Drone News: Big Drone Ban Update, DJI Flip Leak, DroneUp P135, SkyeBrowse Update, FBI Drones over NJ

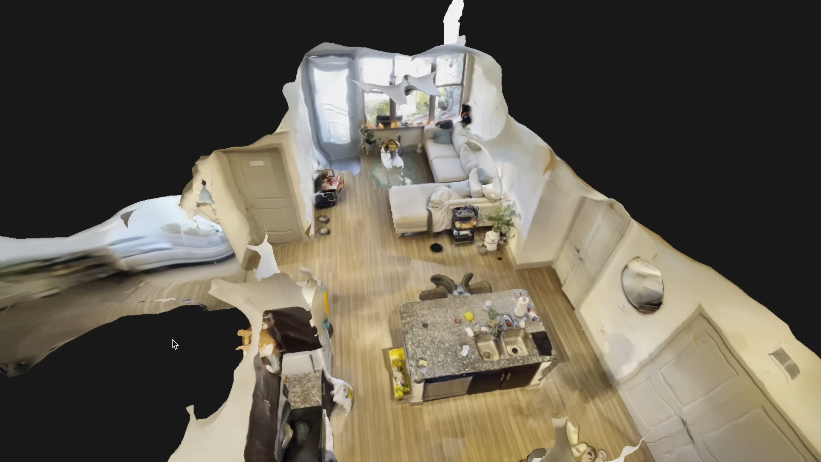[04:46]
cameras in the world in order to better process the imagery in post-processing.